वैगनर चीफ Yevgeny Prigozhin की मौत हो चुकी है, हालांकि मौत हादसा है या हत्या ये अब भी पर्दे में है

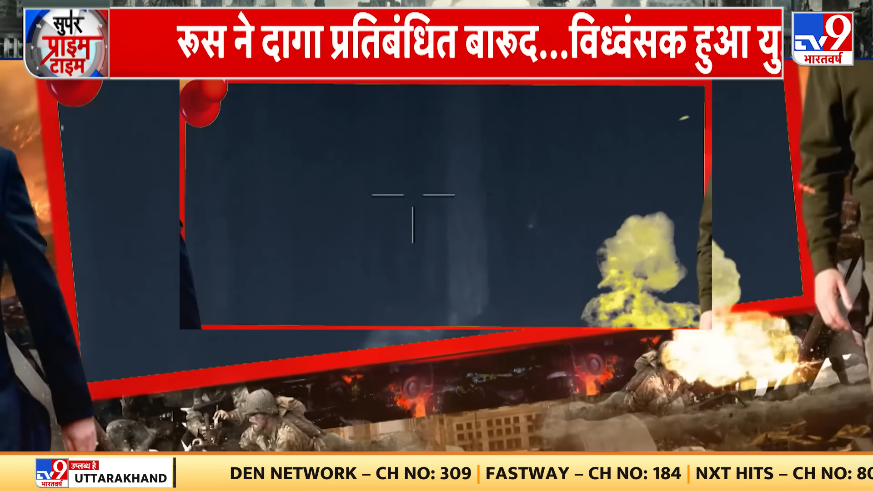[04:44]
ये वीडियो धर्मल इमेजरी कैमरे से रिकॉड किया गया है जो नाइट विजिन के साथ रूस के स्नाइपर्स के कंधे पर लगा था